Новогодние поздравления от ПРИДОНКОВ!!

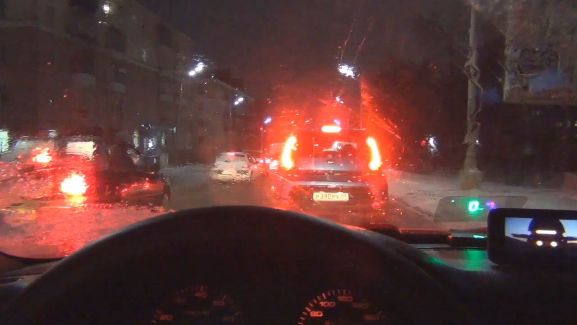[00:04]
всем привет с вами снова придонки вот пока еду в машине решил записать в необычном формате новогоднее поздравление еду 2t b3
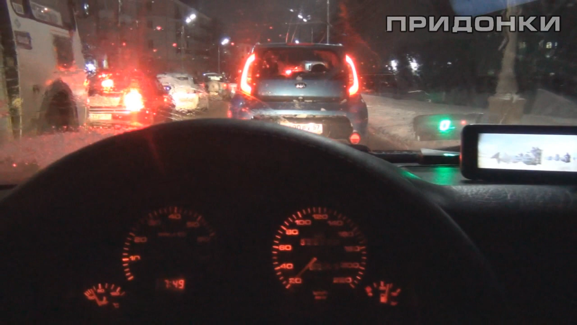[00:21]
дикая пробка я обычно так и езжу я выезжаю раньше и вообще намного скажем так продуманней но тут меня вызывали помочь кое-чем как обычно скоро новый год осталось совсем чуть-чуть хотел поздравить всех сразу и пква